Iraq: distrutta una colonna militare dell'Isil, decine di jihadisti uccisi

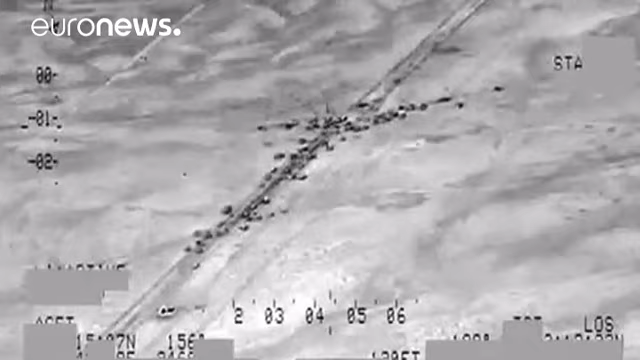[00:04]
Stavano scappando da un'offensiva del governo regolare iracheno. Almeno 250 combattenti dell'ISIL sono rimasti
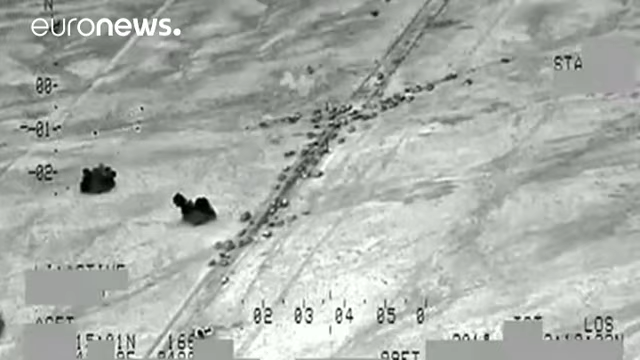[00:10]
uccisi in un raid aereo statunitense vicino a Fallujah.
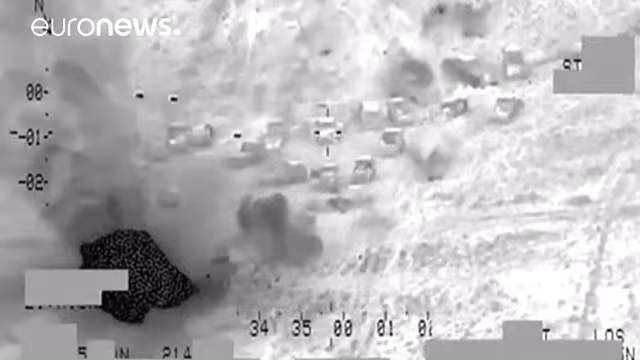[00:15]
La colonna militare del sedicente Stato Islamico comportava alcune decine di veicoli.
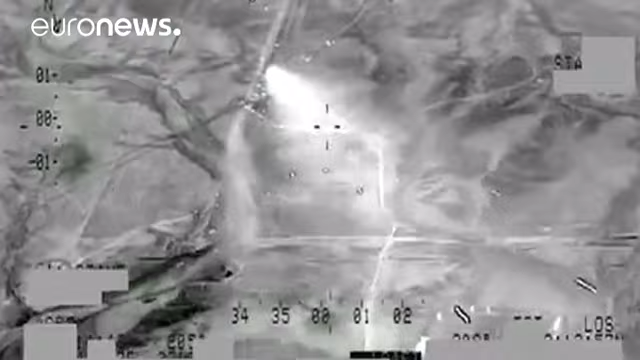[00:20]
Il comandante dell'aviazione irachena Hamid Atiyah al-Maliki ha detto Abbiamo distrutto più di 138 veicoli e ucciso tutti quelli che erano a bordo.